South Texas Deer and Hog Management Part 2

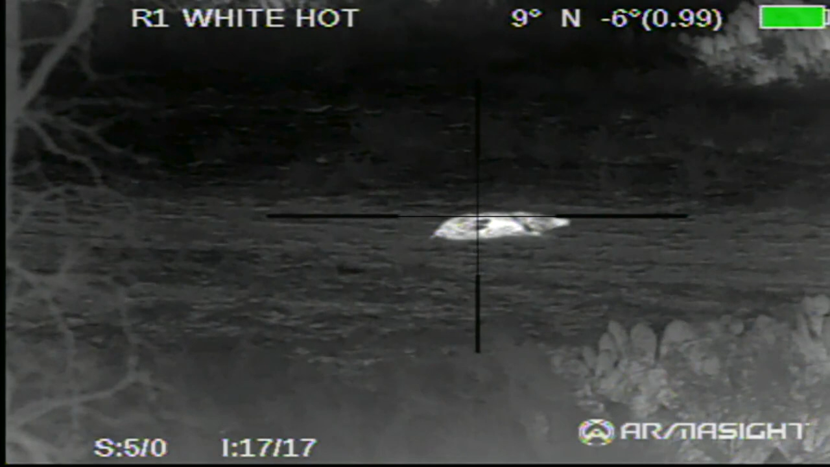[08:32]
I took a really nice doe here about two hours before dark and then came back in and took out this
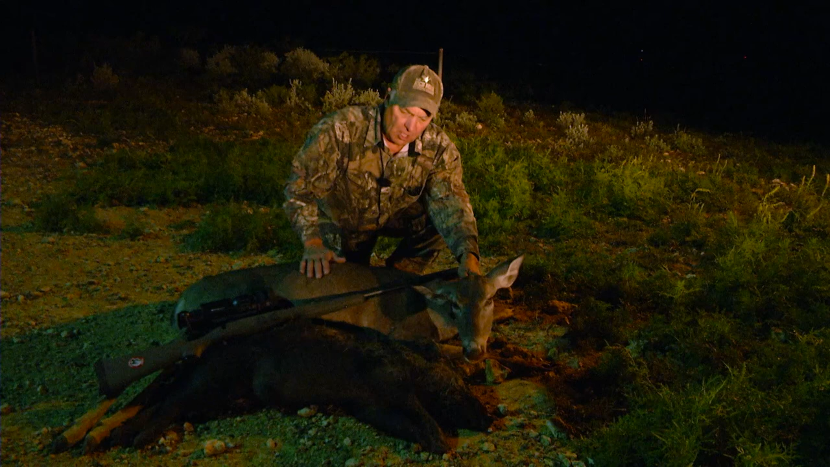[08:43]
hog right at dark now thermal units are really good to use at night time I mean they're exceptionally incredible actually you know you can see anything that heat measures
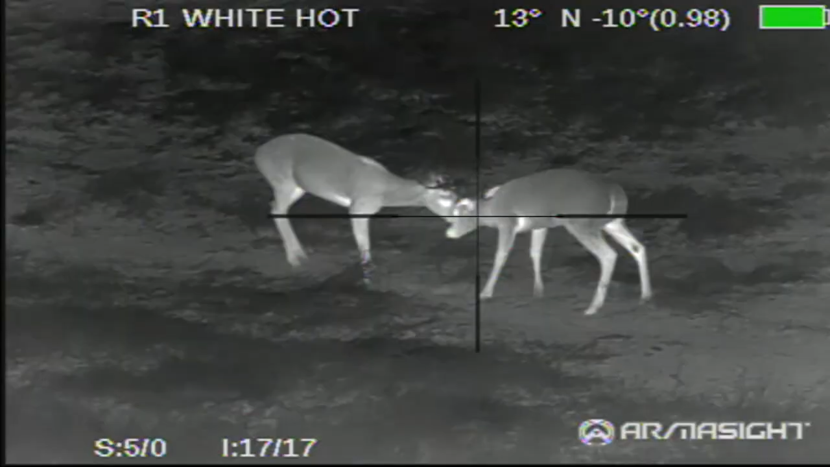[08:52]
off of I've got mine set on white hot and you can actually
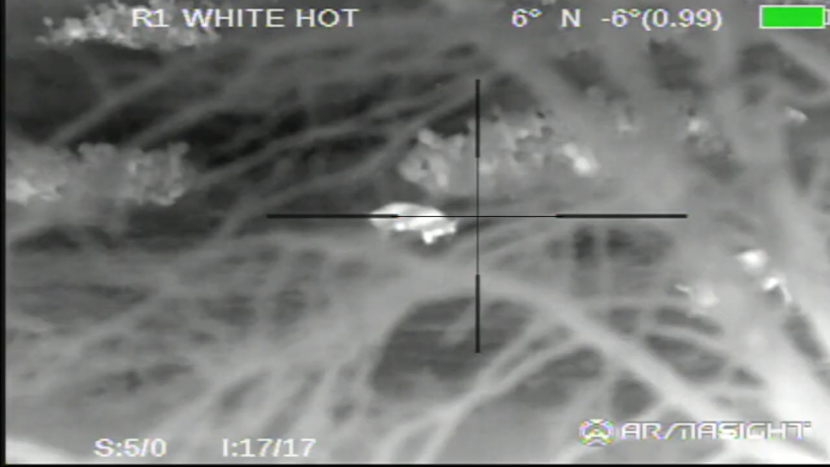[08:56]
see when the hogs were moving
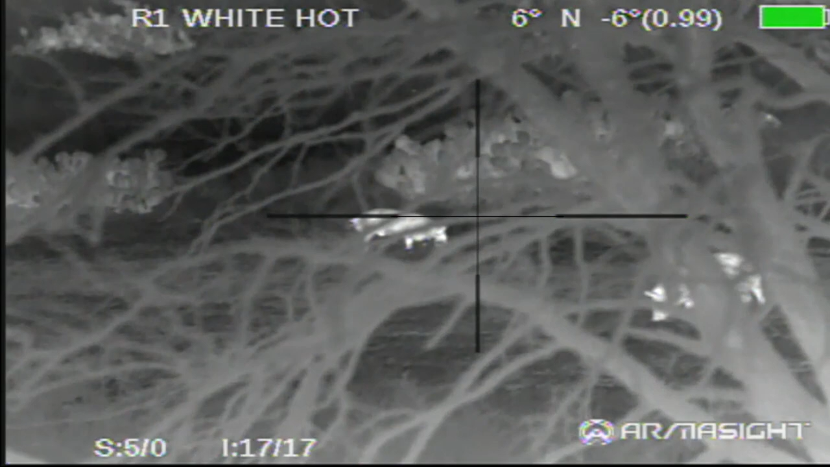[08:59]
behind the trees you can actually see the tree in the foreground so I had to wait
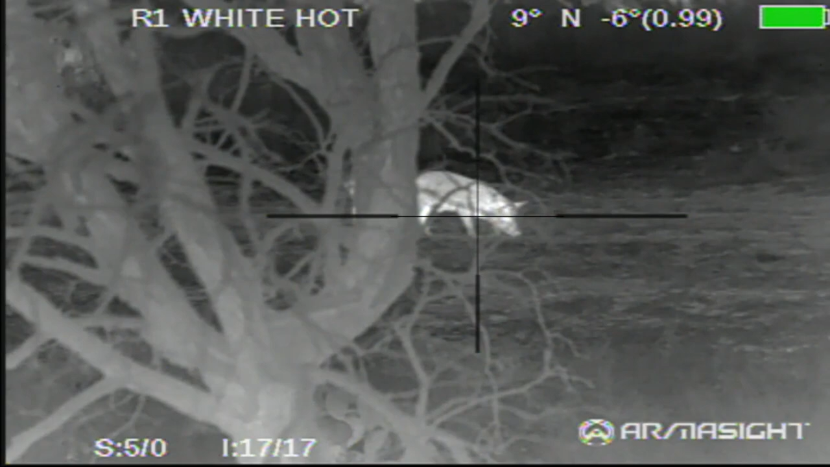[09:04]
until the hogs got clear and I took a shot
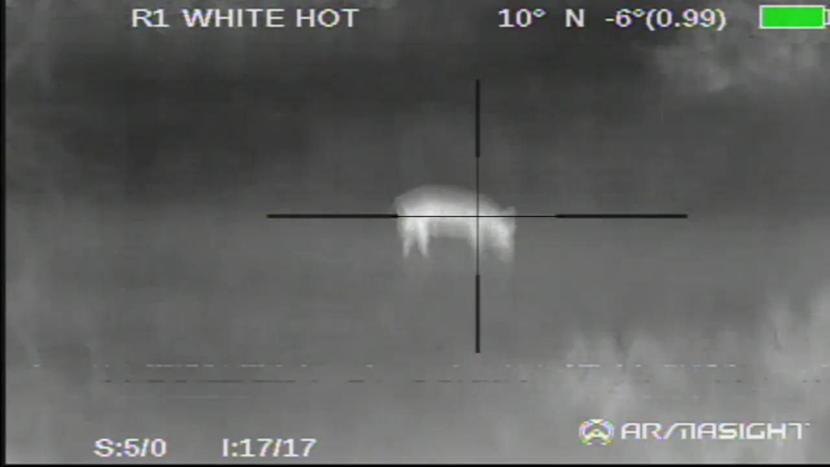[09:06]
and what's so cool it measures it's so sensitive the
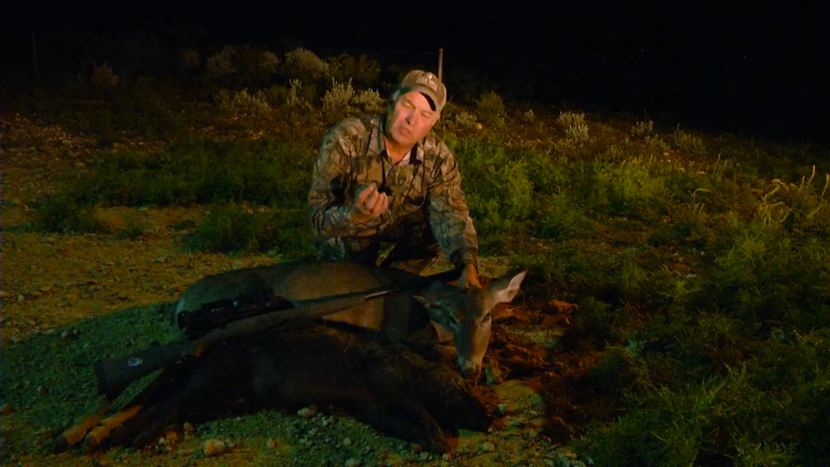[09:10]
thermal unit is is that as a hog hits the deck I leave the thermal unit
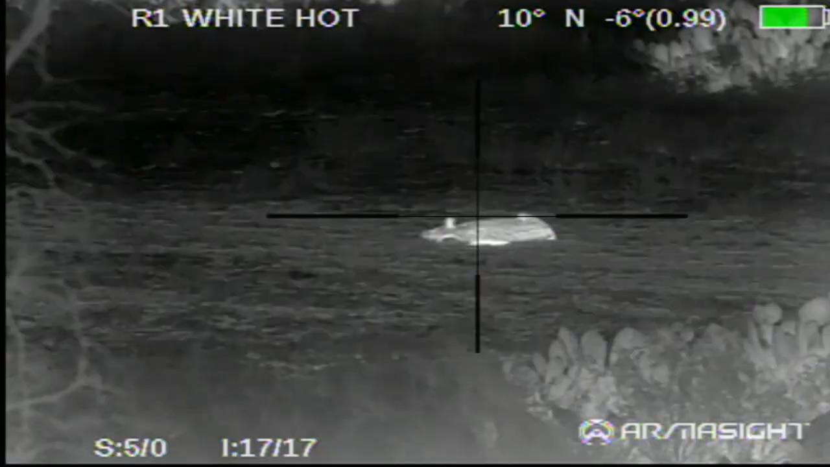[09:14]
on it and it measures the heat coming off of the blood on the ground and it's just really unbelievable if you've
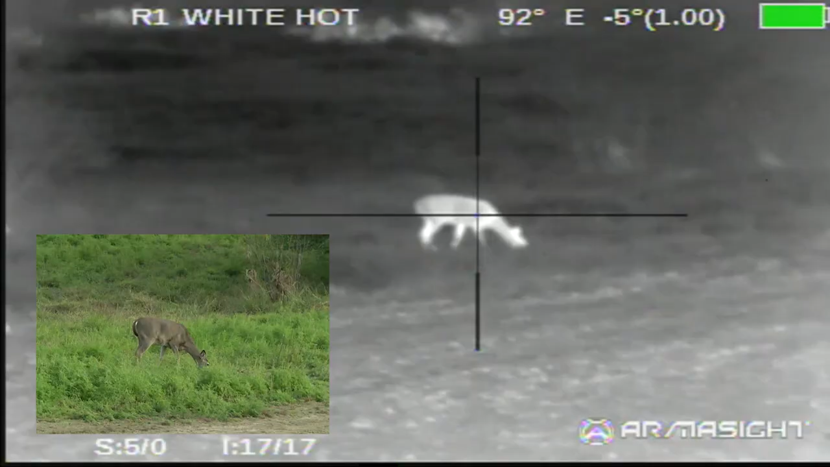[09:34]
rifle they will use them for daytime and night time hunting
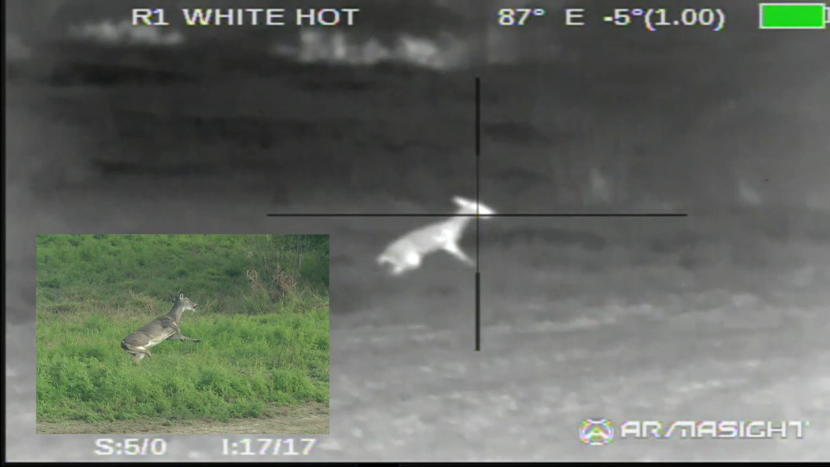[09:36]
it's an armistice thermal unit and it's called the Zeus